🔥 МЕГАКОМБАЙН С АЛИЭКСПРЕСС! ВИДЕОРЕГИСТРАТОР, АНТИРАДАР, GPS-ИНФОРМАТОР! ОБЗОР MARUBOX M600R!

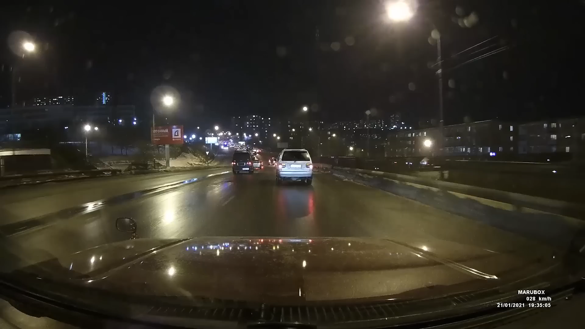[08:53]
Днем номера автомобили читаются хорошо в любом направлении, ночью только у попуток. Единственное, что очень сильная зернистость у видео. Связано это, скорее всего, с тем, что тут использован датчик изображения OmniVision OV4689, который был анонсирован еще в далеком 2013 году. И он попросту не вывозит такое разрешение. Вместе с видеопотоком сохраняются и GPS-данные маршрута.